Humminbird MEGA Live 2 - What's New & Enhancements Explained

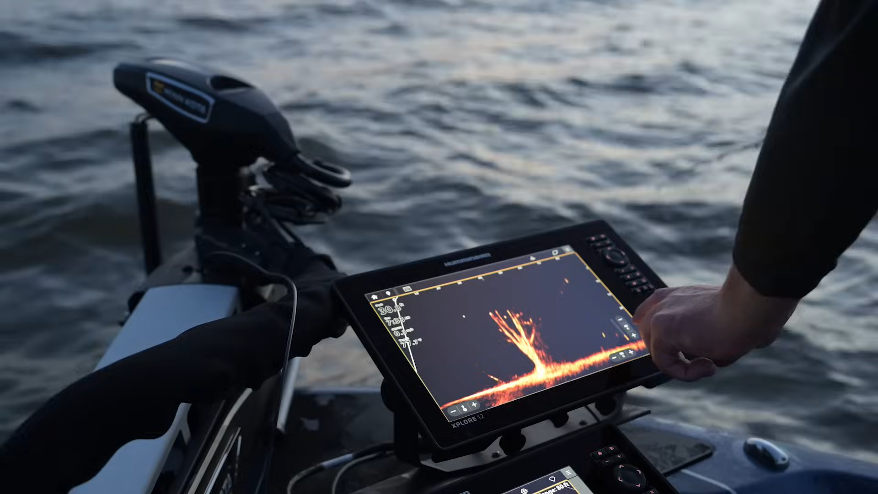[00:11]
Latest in forward-facing sonar technology, Megalive 2.
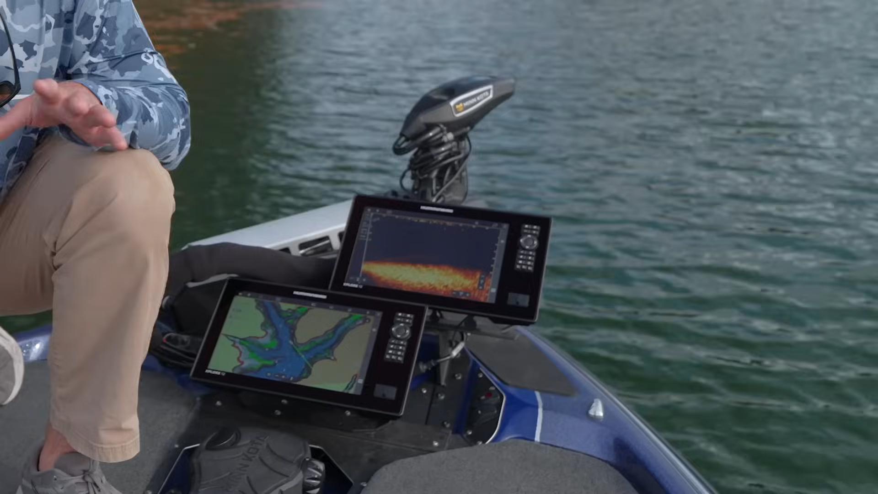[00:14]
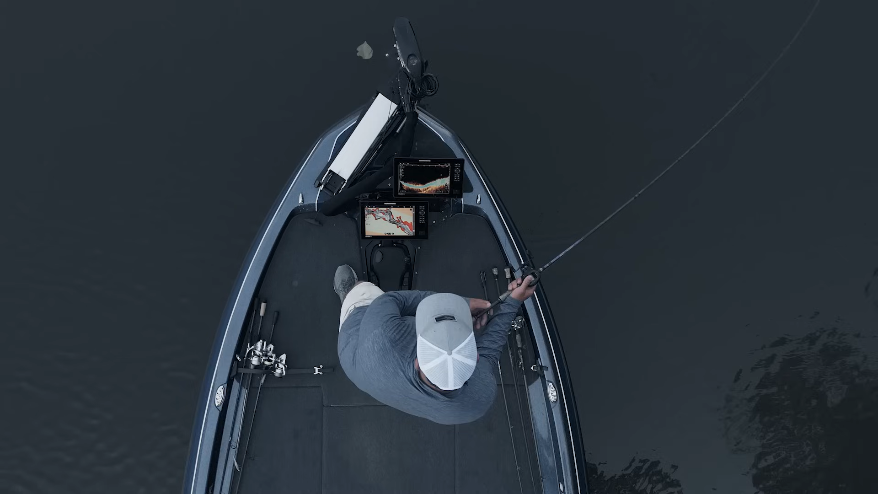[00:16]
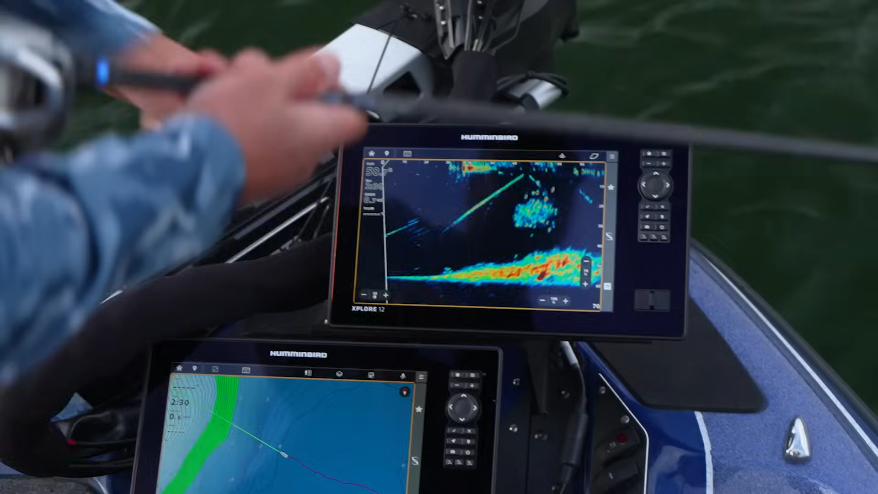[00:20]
Megalive 2 brings next-gen clarity and bait tracking and a bunch of other enhancements and I'm excited to walk you guys through them.
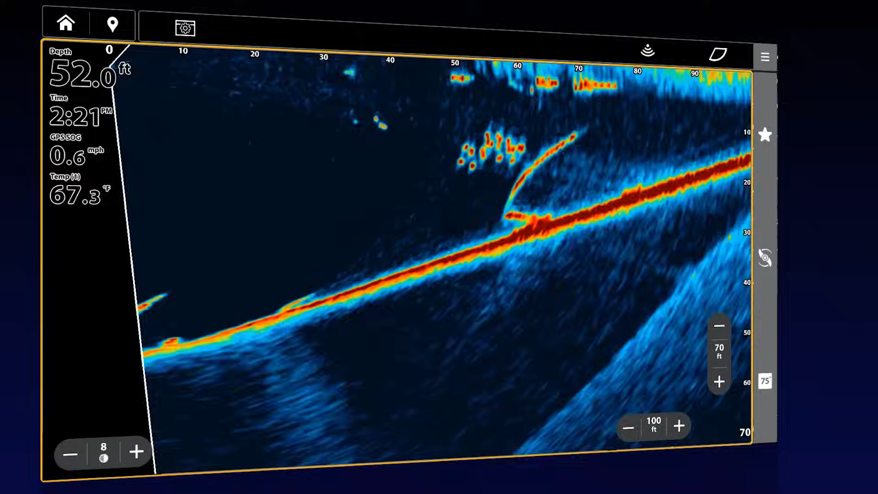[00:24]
On screen: depth 52.0 ft, water 67.3°F, speed 0.6 mph
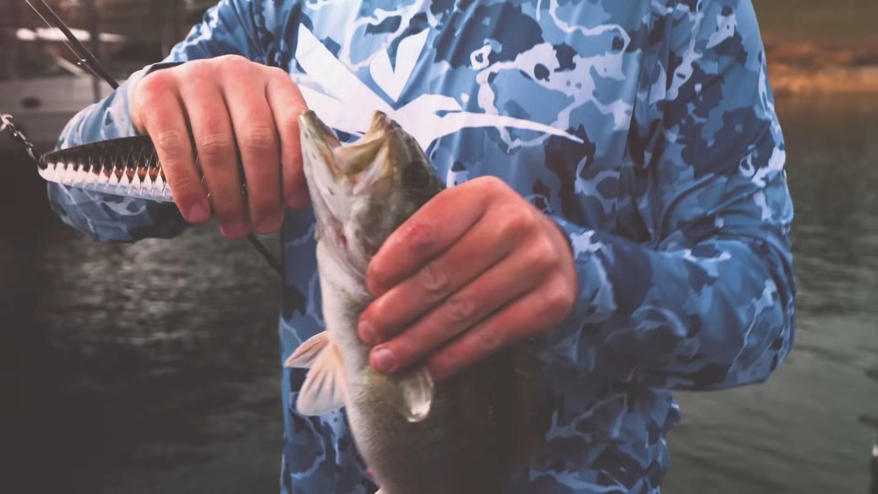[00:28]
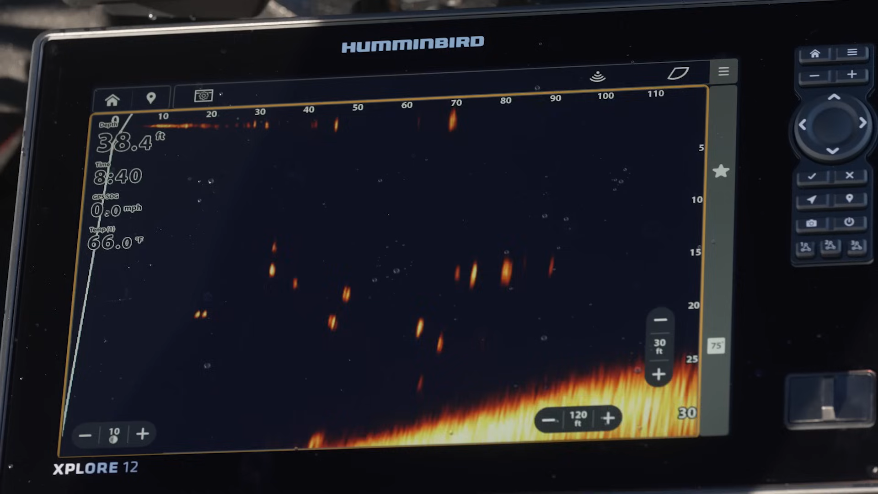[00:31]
On screen: depth 38.4 ft, water 66.0°F, speed 0.0 mph
Something you're going to notice immediately is we've greatly increased the clarity.
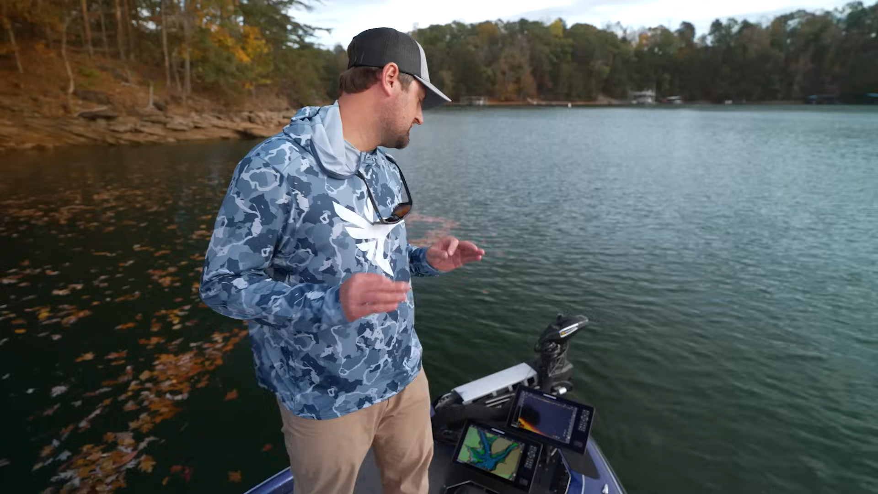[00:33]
So, I mean, the screen's clean, but you're still able to see your jig.
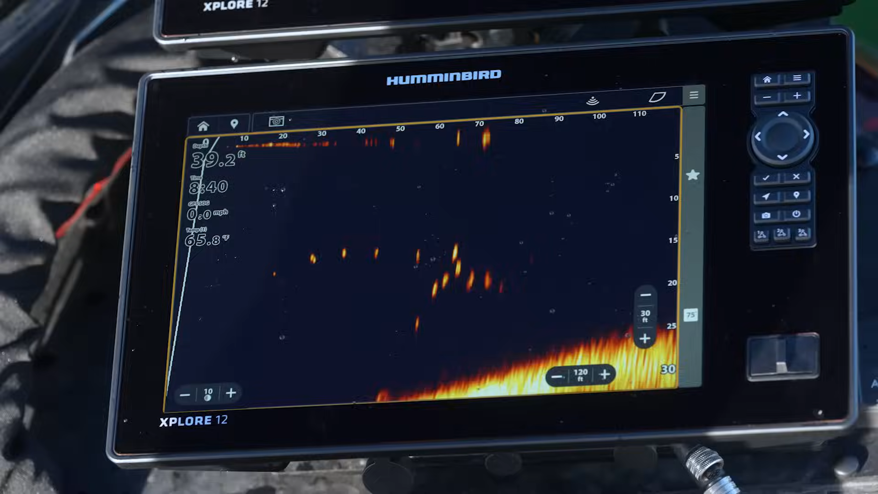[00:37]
On screen: depth 39.2 ft, water 65.8°F, speed 0.0 mph
You're still able to see the fish. Very good target separation, and you can see individual fish popping out. They don't blob all together.
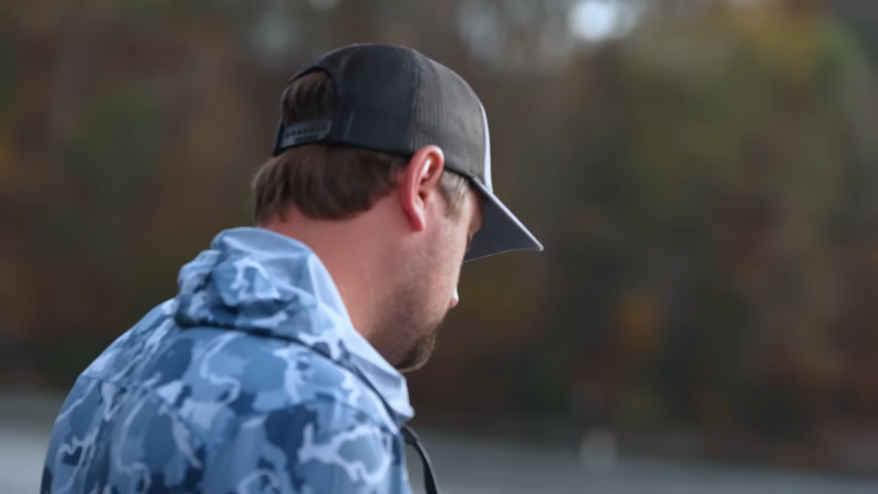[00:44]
And the ability to track your lure on the screen is just so much better.
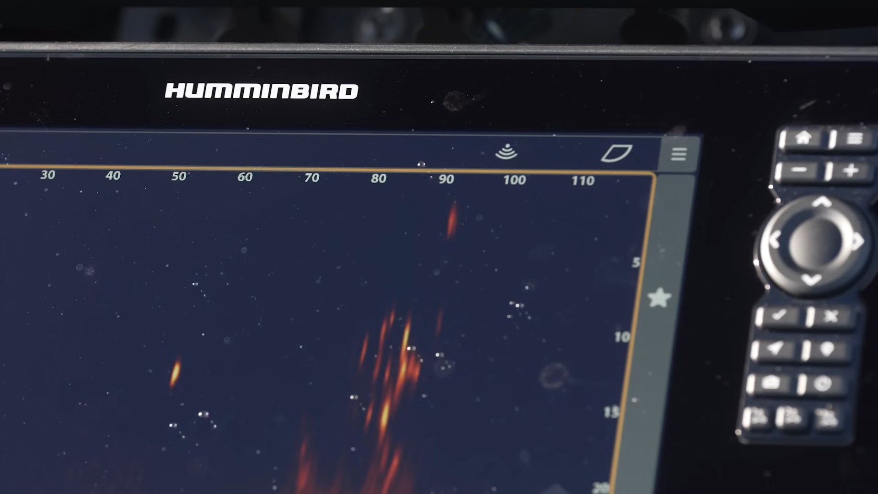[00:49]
The range in which you can track it, you know, jig head minnow, you can track out to 80, 90, 100 feet very easily. Out here, the fish are getting really spooky, so you want to make sure that you're able to cast at them from a far distance.
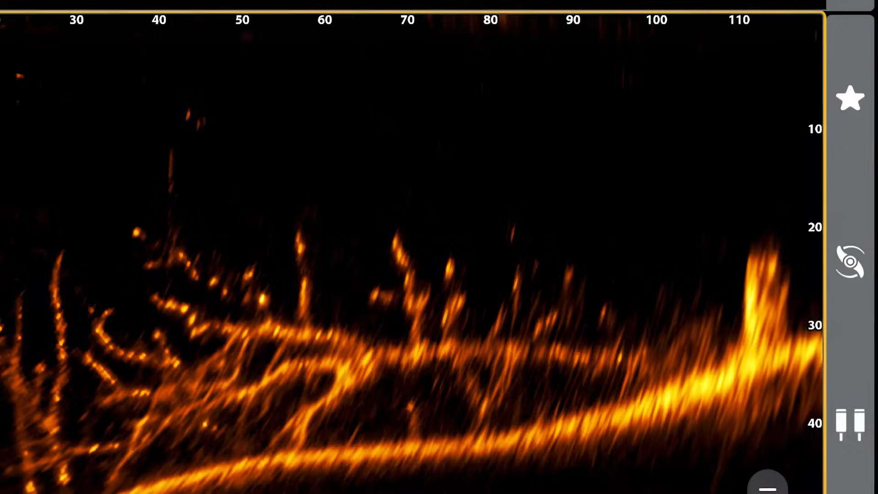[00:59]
So, you need to be able to see your bait from a long ways away, and so that's something Megalive 2 excels at.
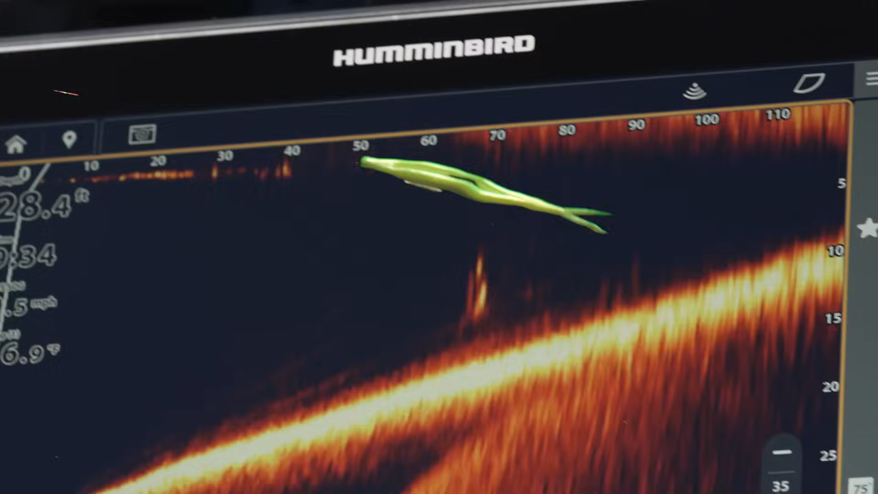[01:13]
Got it. See, I saw that fish following the bait, and I just stopped it and let it sink down a little bit.
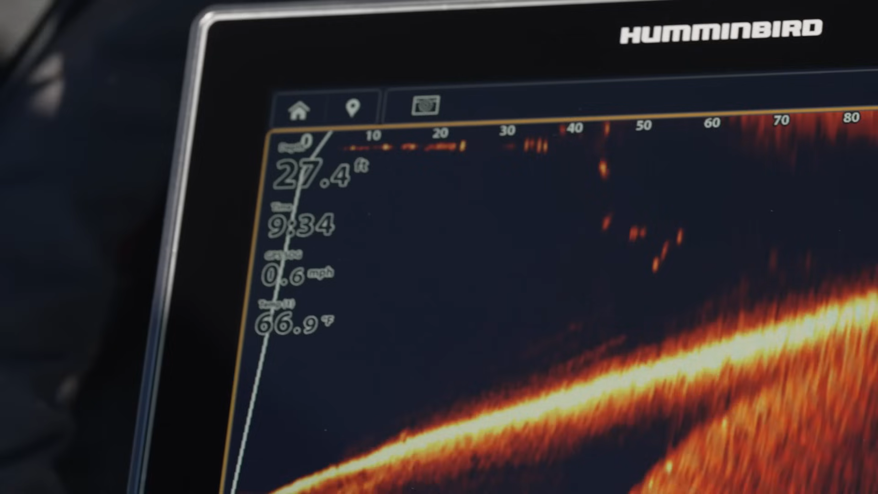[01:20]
On screen: depth 27.4 ft, water 66.9°F, speed 0.6 mph
Pretty fat Lake Lanier spotted bass.